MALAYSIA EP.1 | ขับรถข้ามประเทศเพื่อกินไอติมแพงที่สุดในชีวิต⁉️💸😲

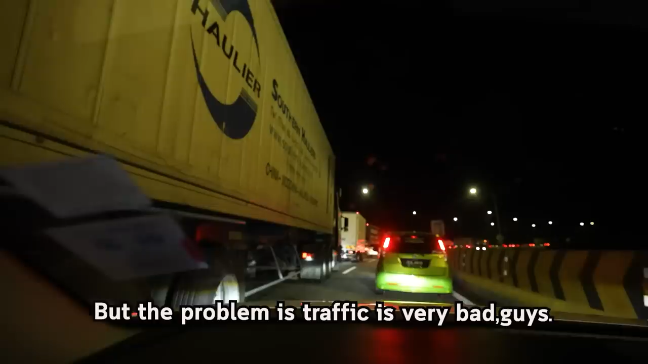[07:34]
ตอนนี้นะฮะจะเที่ยงคืนแล้วนะฮะทุกคนแต่ว่าปัญหาก็คือนี่ฮะรถติดมากทุกคนเห็นไหมฮะนี่อ่ะ